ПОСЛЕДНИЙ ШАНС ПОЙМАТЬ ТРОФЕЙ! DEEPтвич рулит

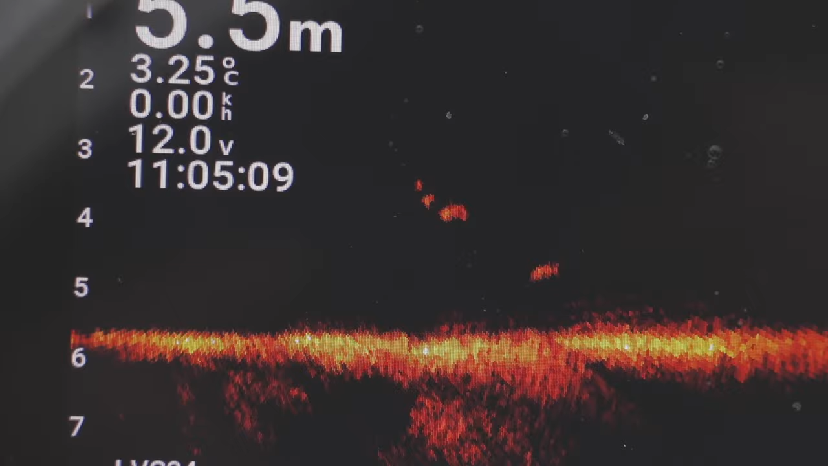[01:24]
On screen: depth 5.5 m, water 3.25°C
Мы с Баноплицем смотрели, что происходит. Вся щука жрала тюльку. Идет облако тюльки. Старт со дна. Очень быстрый старт. Моментальная атака облака и нырок вниз.
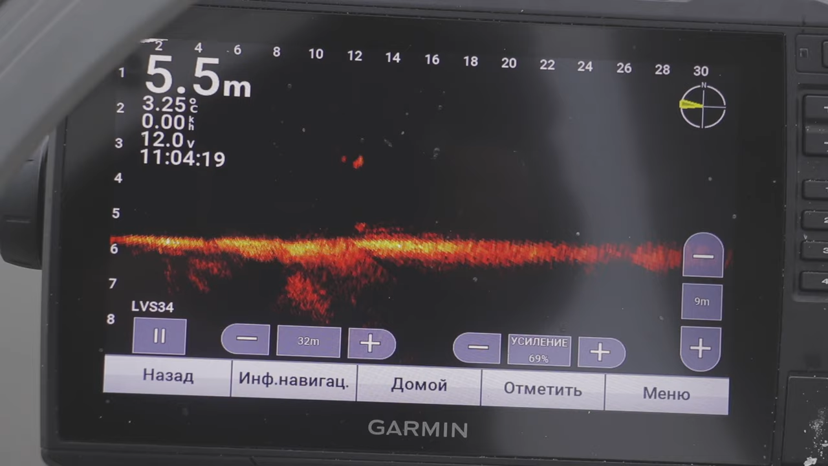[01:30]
On screen: depth 5.5 m
Щука предпочитала пелагику. Щука предпочитала некрупные размеры абсолютно.
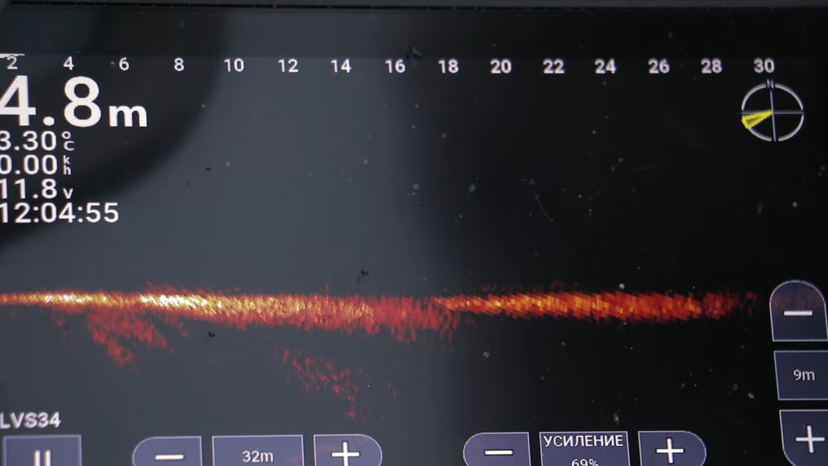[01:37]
Ну и была достаточно активна. Всё!
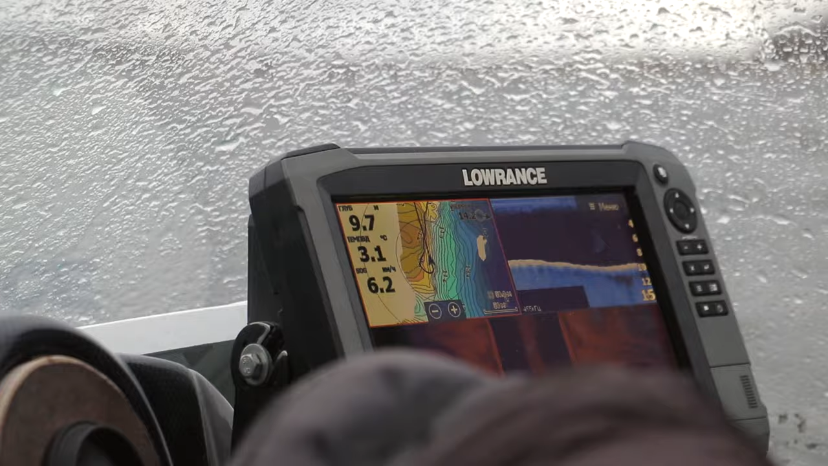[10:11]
On screen: water 3.1°C
то есть если до этого мы проходили видели стоящую поднятую
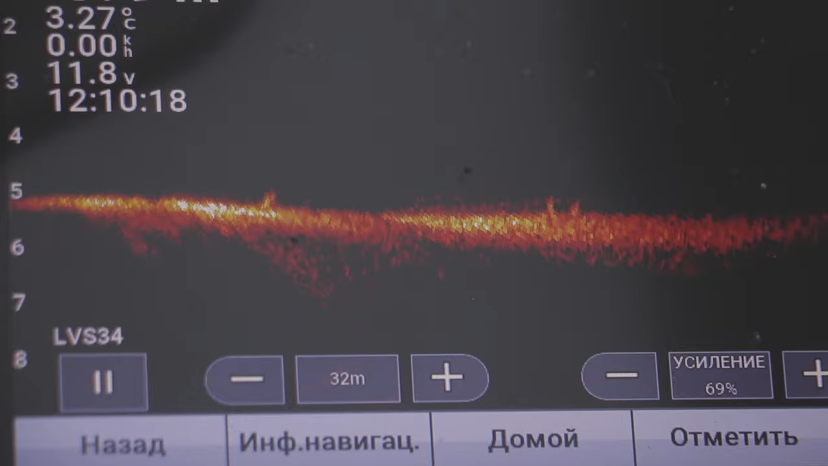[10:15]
On screen: water 3.27°C
щуку не поднятую
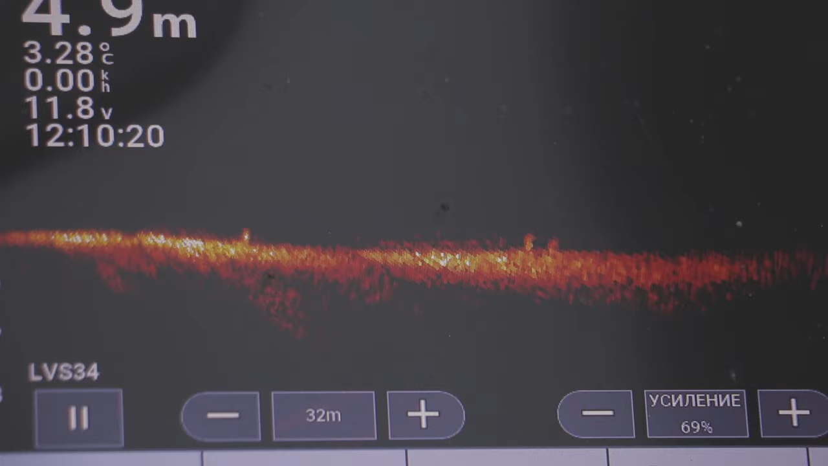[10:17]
On screen: depth 4.9 m, water 3.28°C
щуку но в основном это были очень небольшие размеры сегодня туда зашла более приличная мамка